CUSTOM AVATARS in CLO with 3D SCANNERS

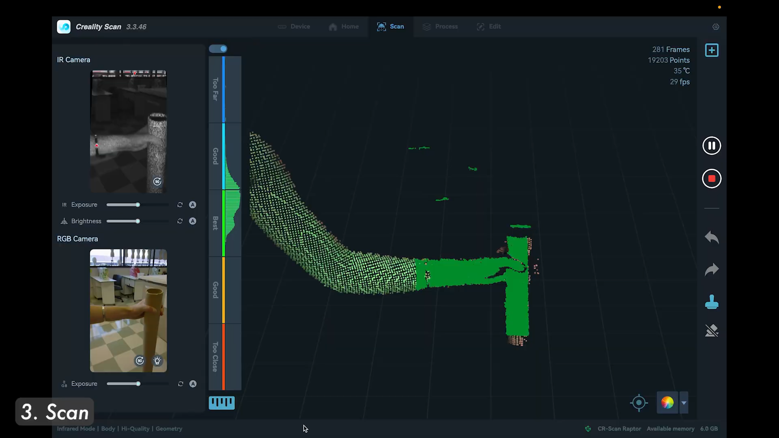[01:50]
I then pan down to pelvis level and tilt side to side. I pan down again to knee level and then as low to the floor as I can get.
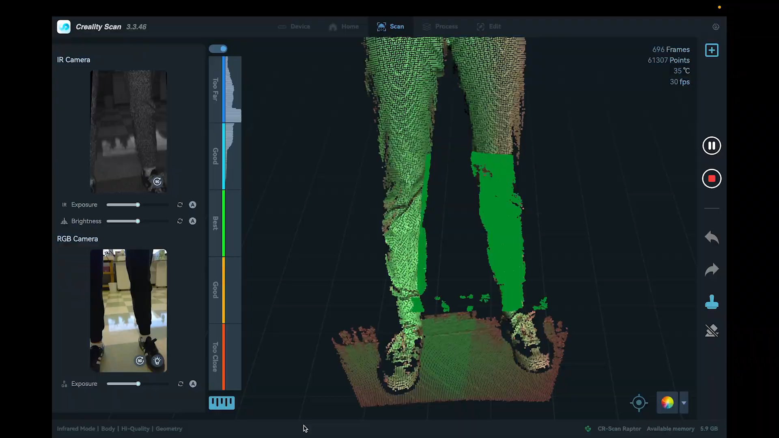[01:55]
Here I pan side to side and then also up and down.
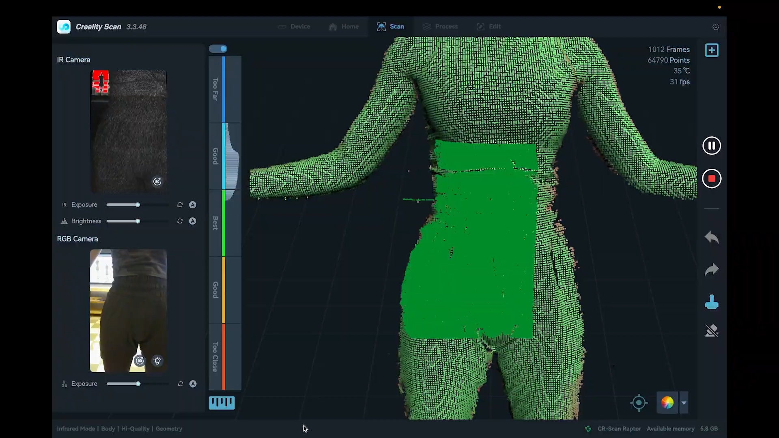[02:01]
Now I rotate above the shoulder for a top down view and pan down one arm and then the other and get the top of the head.
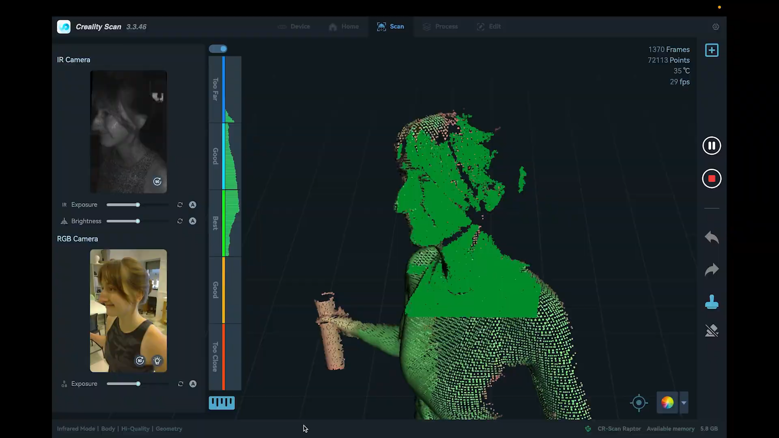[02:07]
This is my best chance to get the arms because getting them more than once often leads to duplicates.
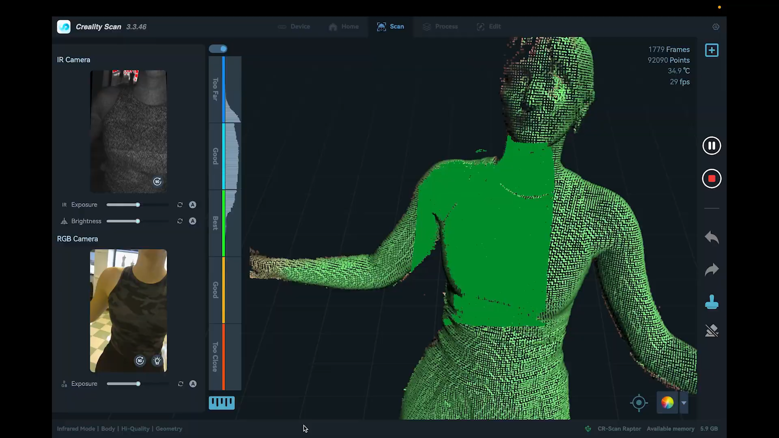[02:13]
I try to get as much of the front and sides as I can before rotating around the back.
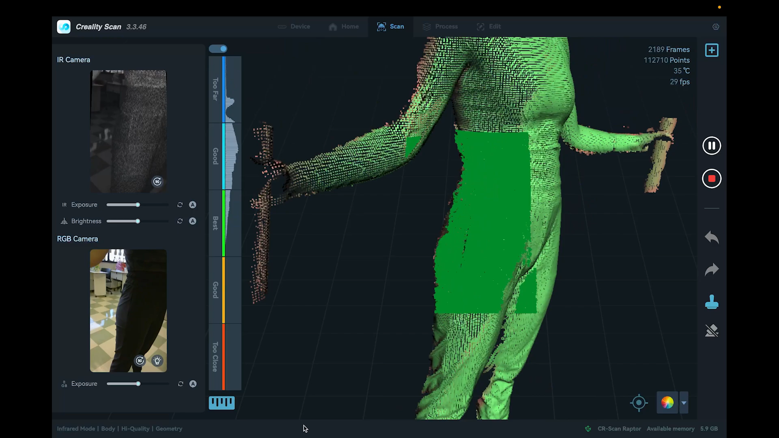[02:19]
I typically have to pause the recording and start again once I've walked around the arms. As I'm scanning, notice how my scanner tells me that I need to keep consistent distance from the scan.
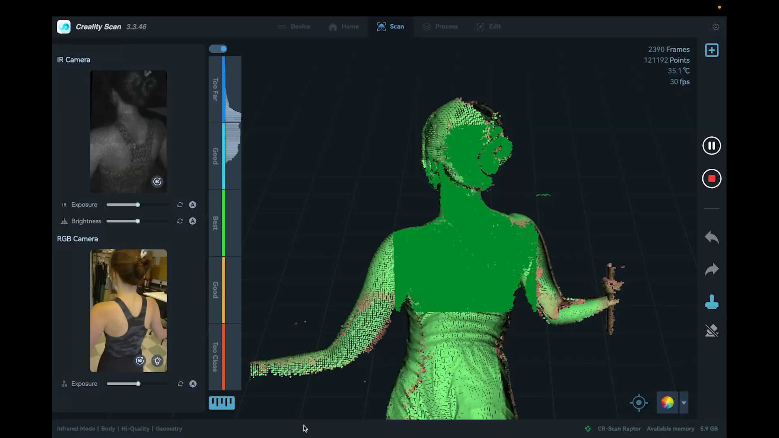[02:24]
If the tracking gets lost, I return to an easy to identify location like the front or back chest until it recognizes where I'm at.
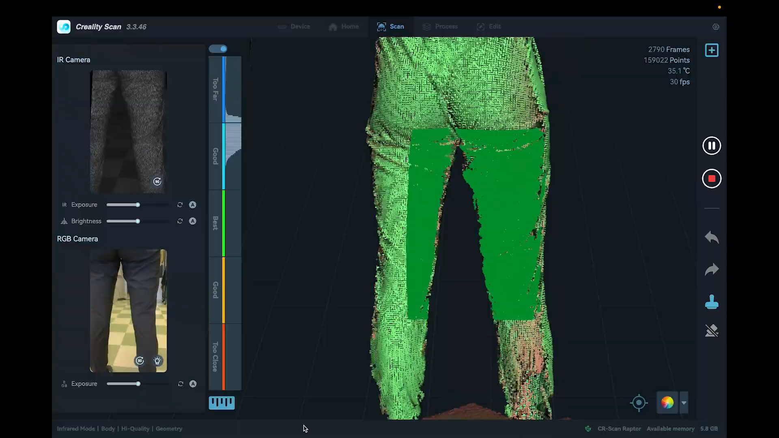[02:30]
If the scan messes up,
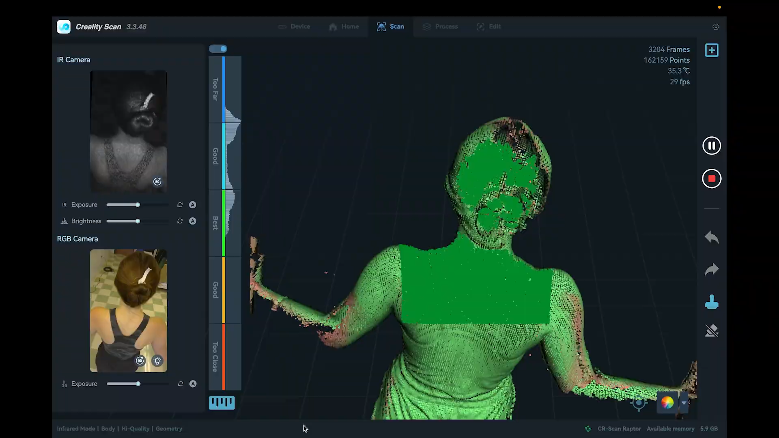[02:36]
I can pause and undo the mistake and then start again from an easy to identify location. I try to get a couple scans before feeling confident I have enough information.
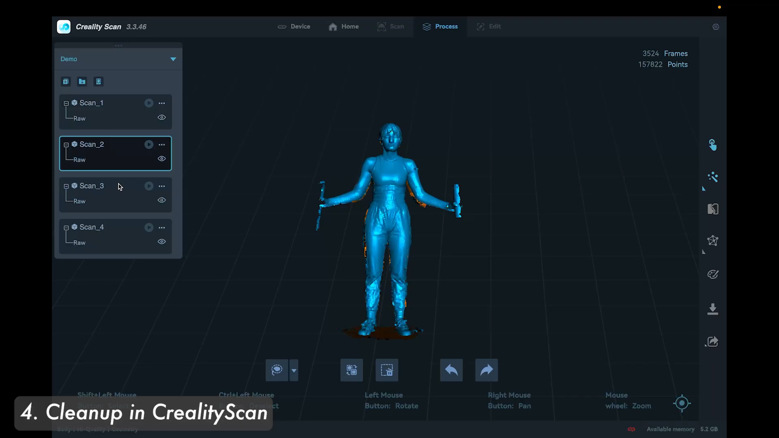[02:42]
Then I clean the model in the scanning software before exporting.
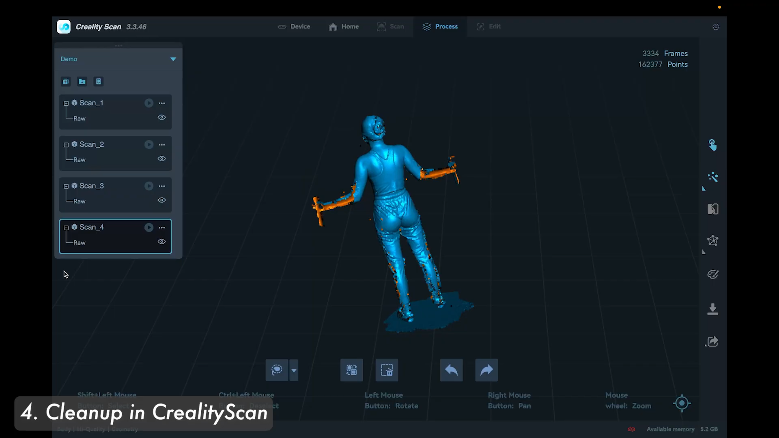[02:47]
In the process tab, I click one click process.